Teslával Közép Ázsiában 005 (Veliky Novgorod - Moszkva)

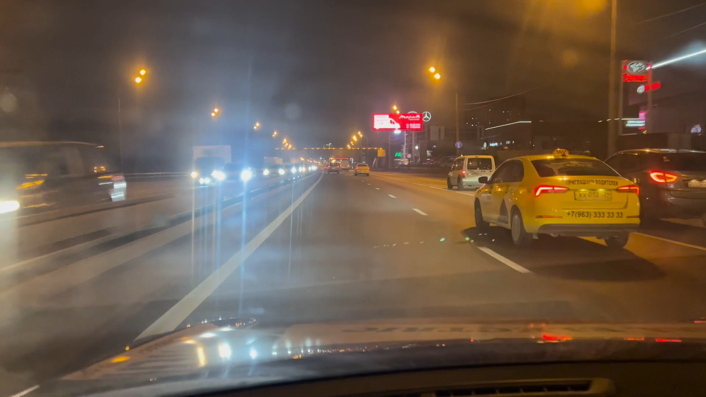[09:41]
Leningrád, azaz Moszkva nagyváros. Igazándiból még nem is értünk be Moszkvába, de már olyan elővárosa van, hogy ezt már akár lehet annak is nevezni. Úgyhogy kimegyek itt a szélére, mert előttem olyan tömeg van, itt majdnem elcsapjuk egymást ezzel a ember, hogy az indexető se használ, de ez már csak így megy. Szóval Moszkvába érkezünk rövidesen,